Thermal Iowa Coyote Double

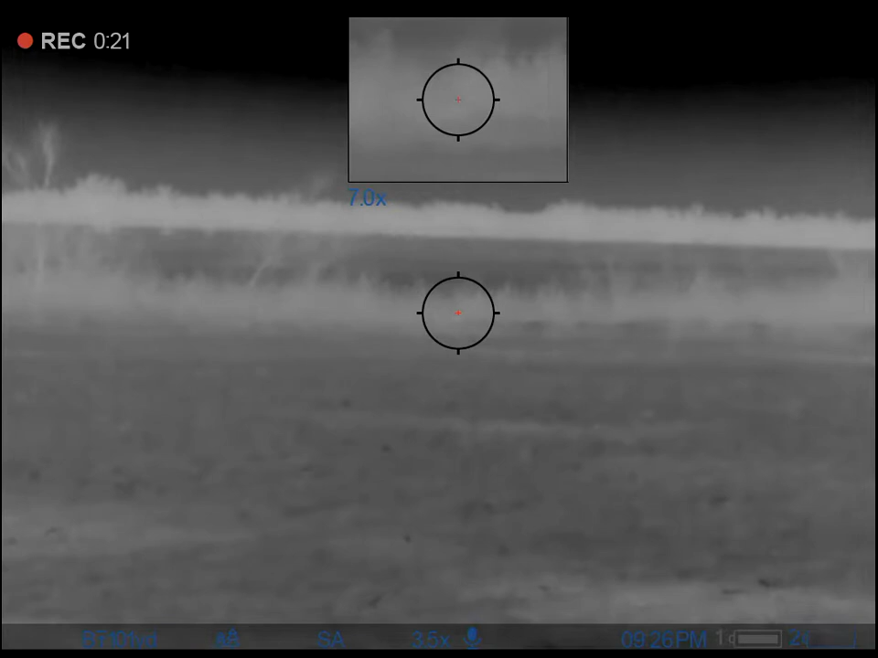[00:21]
Let's see what he does. Take him there. Take him. Woo! That's a dead coyote.
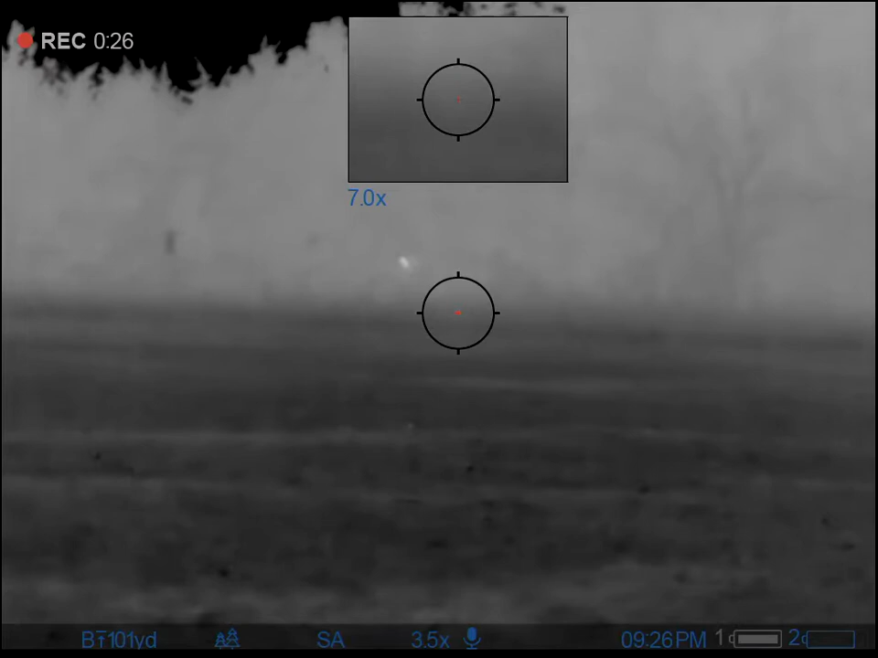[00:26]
Hold on, there's something else over there. Yep. Behind it?
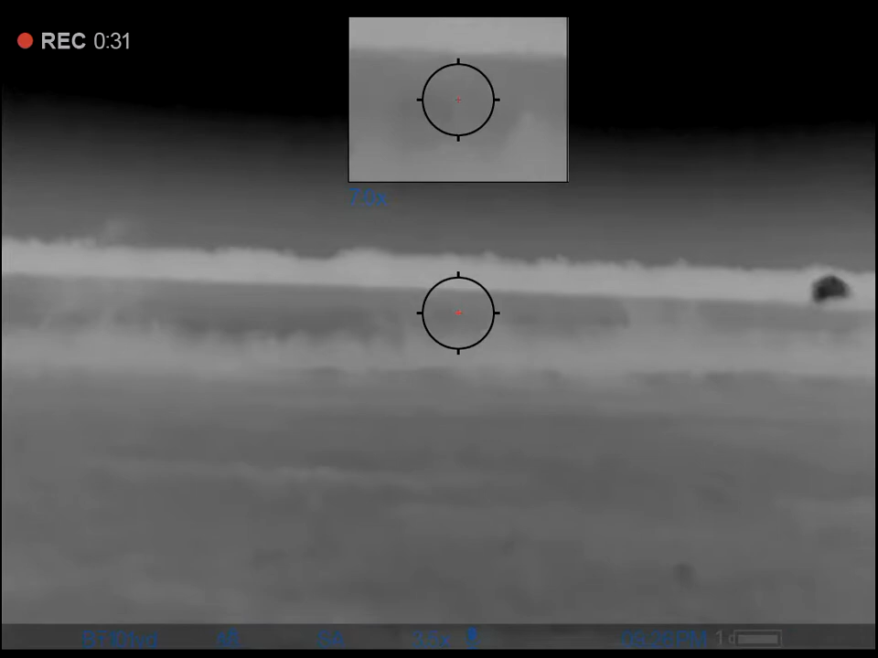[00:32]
I'm talking to the right in the timber. There's another one. You coming? Right there. Right where that one was.
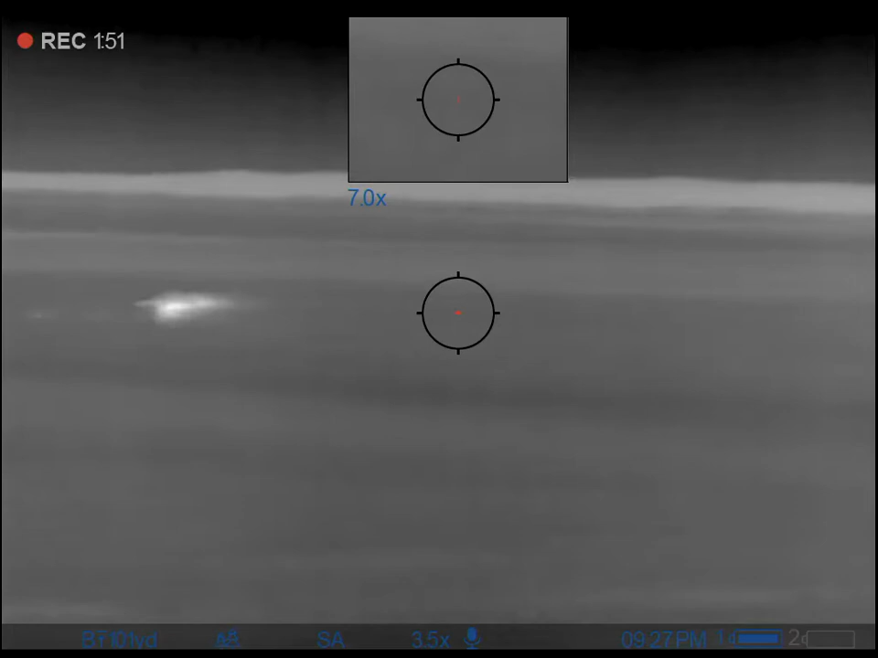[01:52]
He's heart shot. He's gonna go down.
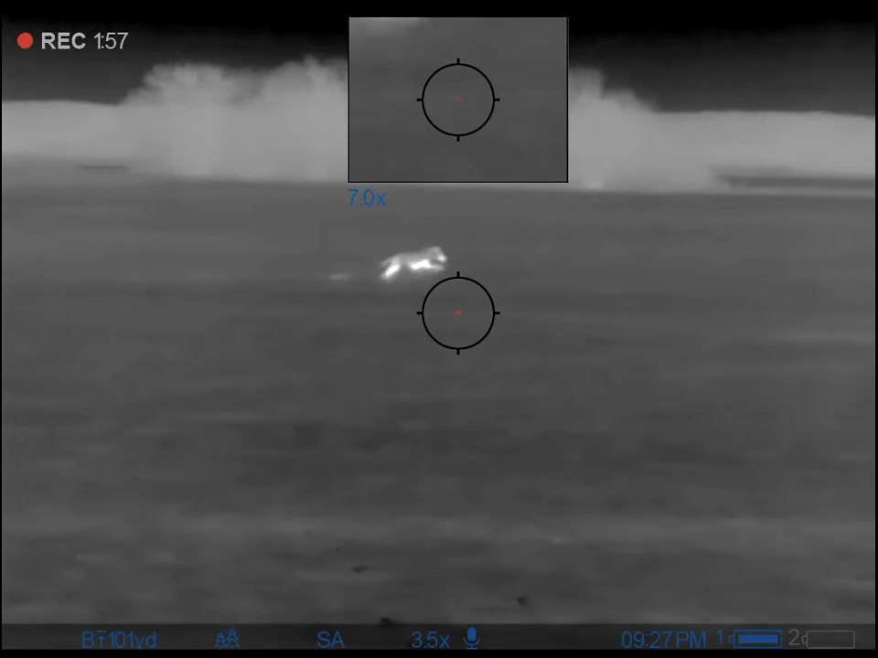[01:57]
That'll do it too.
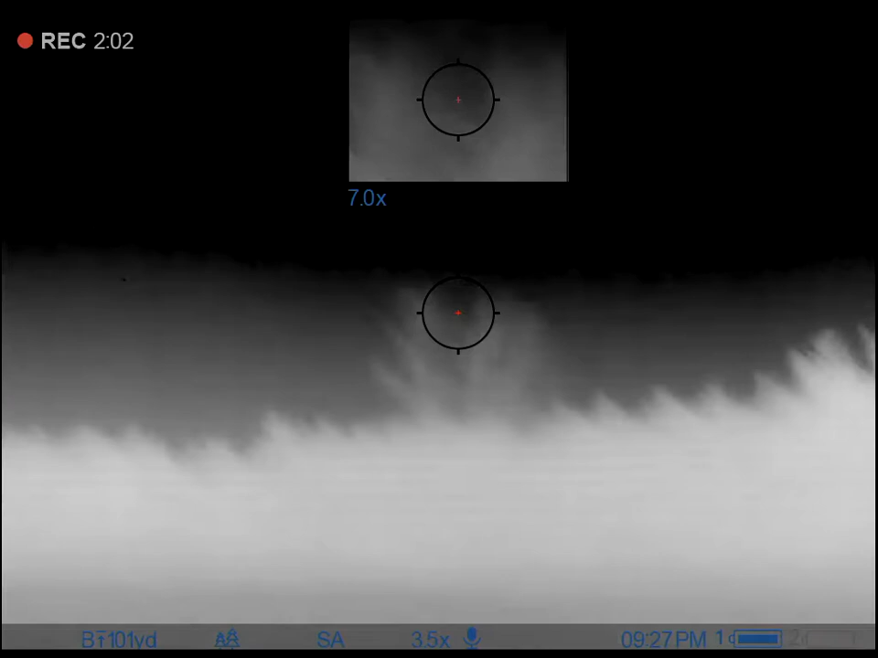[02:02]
Hey, he was heart shot though. Hey, take him, dude. There was a third.
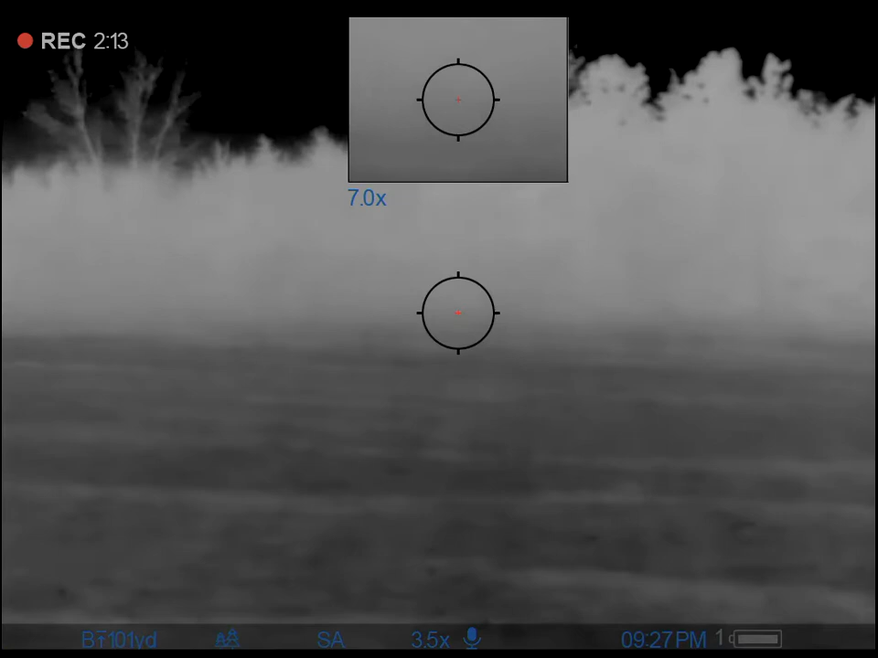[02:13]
It was in the timber, and then. That's when I said, hey, there's another one. And I scanned left, and I saw that one.
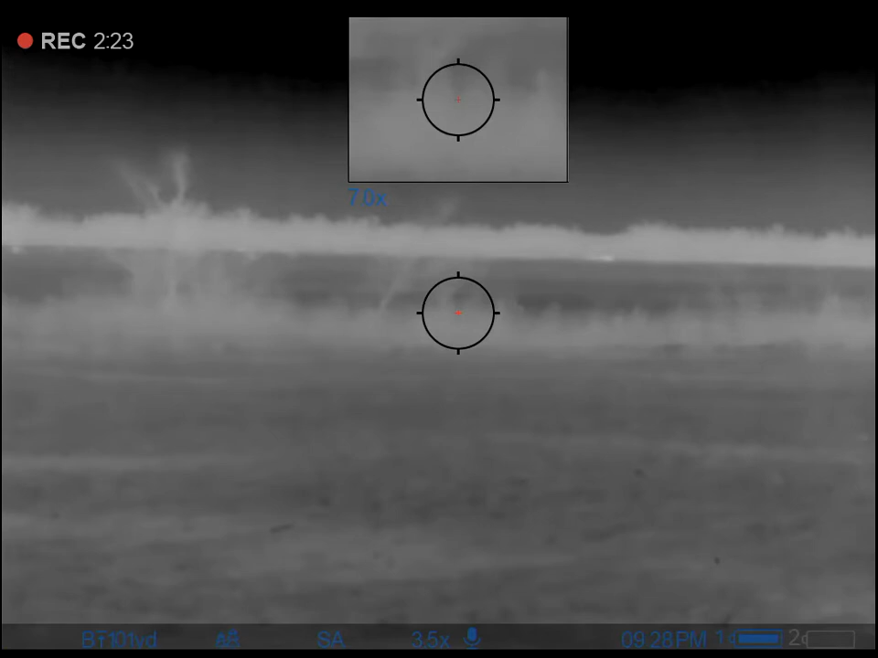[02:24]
Hey, doubled up first hand, buddy. Fucking right. Video? Yeah, I got it on video. I couldn't get my video to work right.
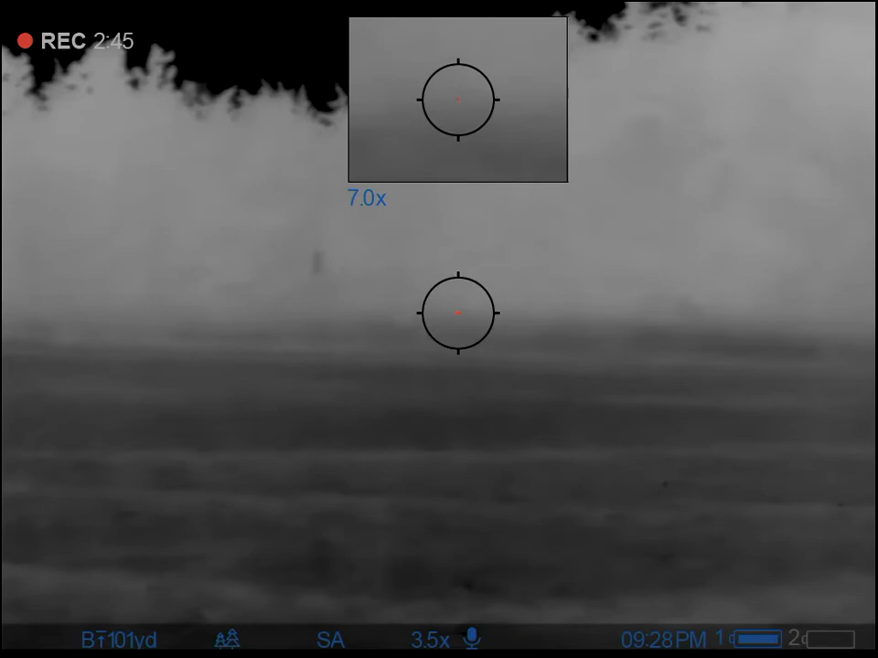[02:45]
That one was moving... What's that?
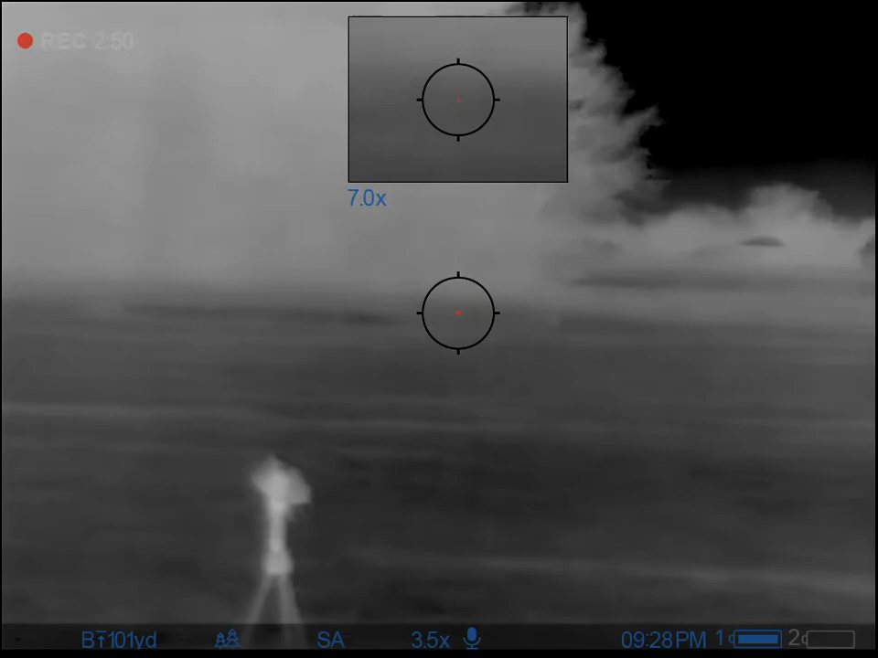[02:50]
Yeah. Yeah, super quiet.
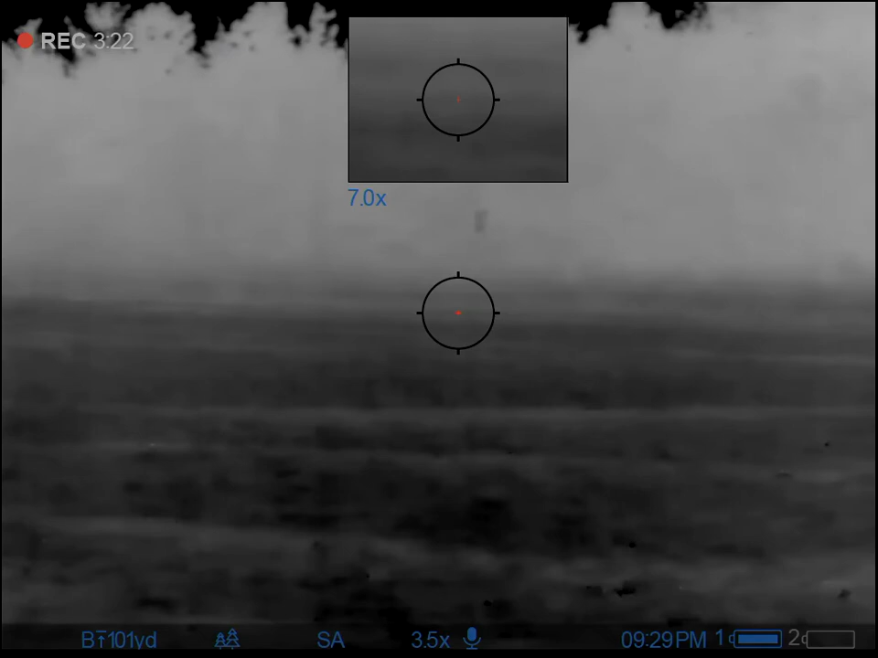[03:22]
If you look at the timber, I'm going to turn my video off.